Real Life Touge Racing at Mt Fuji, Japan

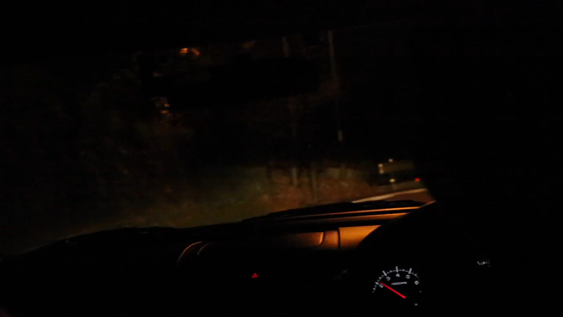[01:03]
at least there's no tolls on the way up there otherwise we could possibly pay like $30 in tolls for nothing
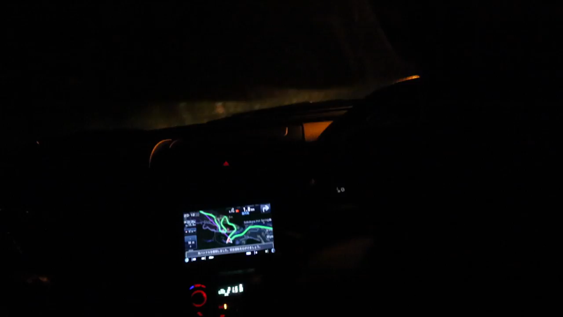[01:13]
a couple of cars leaving the toge now obviously maybe we should have gone up that way it's so cold that there's like steam
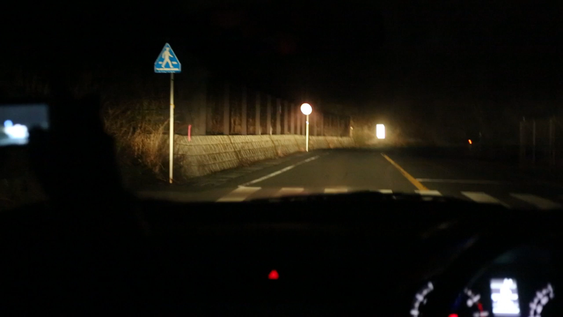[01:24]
coming out of all the grates and stuff on the side of the road one degree on it says on the dash of our car it's ridiculous cold and Jamie's freaking out about the snow on the side of the road this is fucking awesome
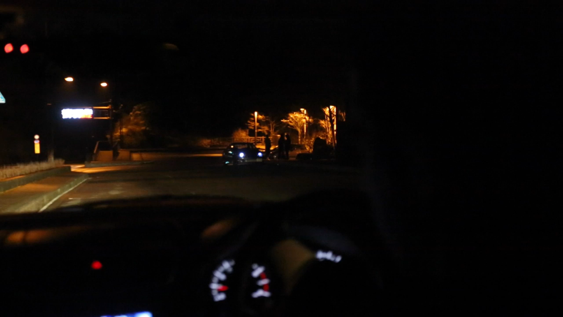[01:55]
a bitch and he doesn't want to go down and say hi because I feel like this is so rude hopping out and just like jumping just don't bring your camera with you when you jump out and say hi say hi oh they're going down the mountain I just know that would be so good to follow I feel like maybe we should follow them still no they're going the wrong way
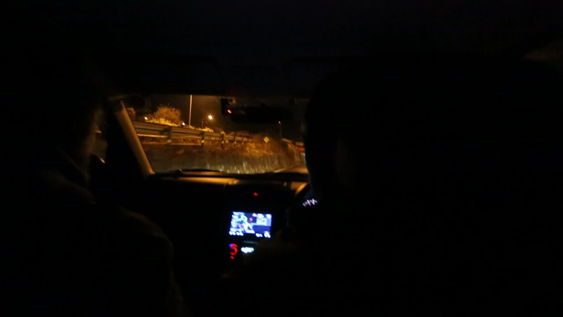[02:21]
so we're just going to keep heading up and hope that we find something and if not I'm bashing Jamie for not following them there's a ton of cars over here
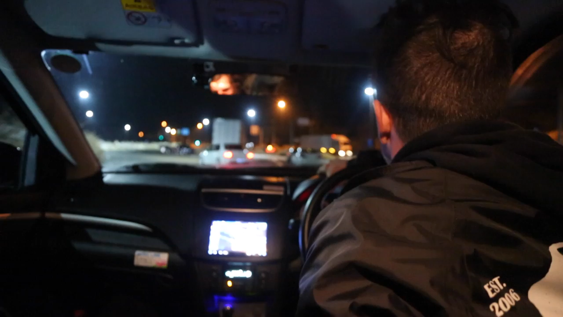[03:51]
so many cars are coming from over in that direction i just don't want to go up there and get fucking totaled by some car because they've got like some routine going with like you know i mean well i'm assuming if we go
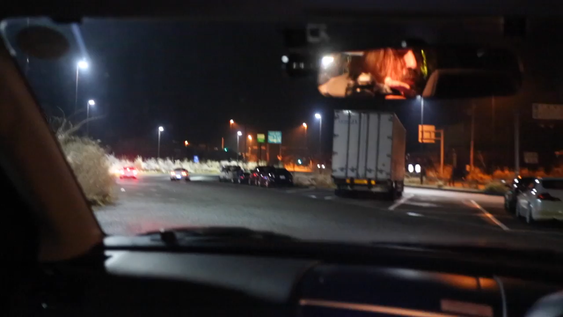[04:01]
up there we'll be able to figure out the routine pretty fast some regular cars have gone up there so let's follow them yeah
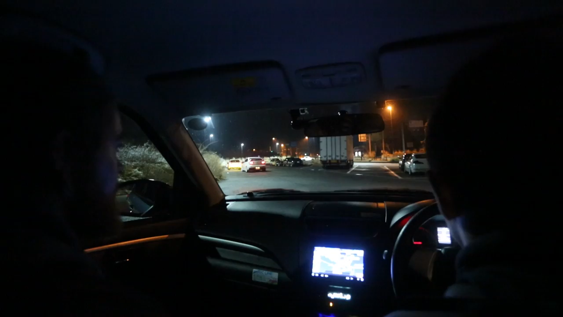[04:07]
it seems like they're just doing mountain passes so we may may not get drifting tonight but we may get some mountain passes which is pretty cool so far oh man oh